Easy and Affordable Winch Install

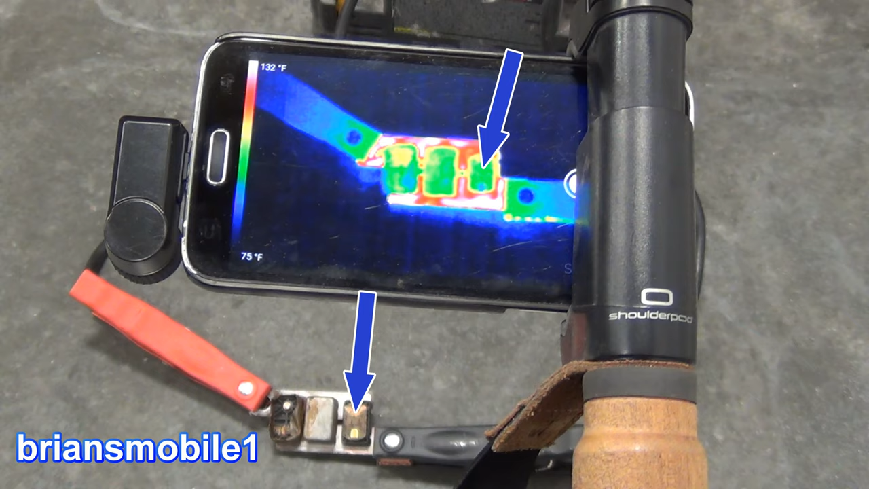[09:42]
On screen: scale top 132°F, scale bottom 75°F
They're just doing their job. If they weren't there it would get progressively hot and it would exceed you know like 140, 150, 160 degrees is good operating temperature in electronics. That'll work. They can withstand that no problem pretty much indefinitely.
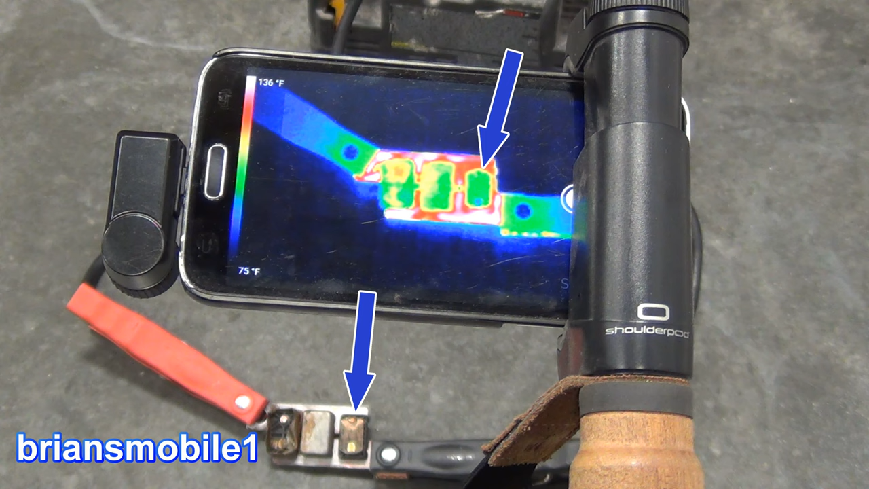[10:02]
On screen: scale top 136°F, scale bottom 75°F
If you don't have that in place it'll get to where things will get to their melting point whatever the metal's melting point is. The nice thing about that is you don't have to open your hood to reset it.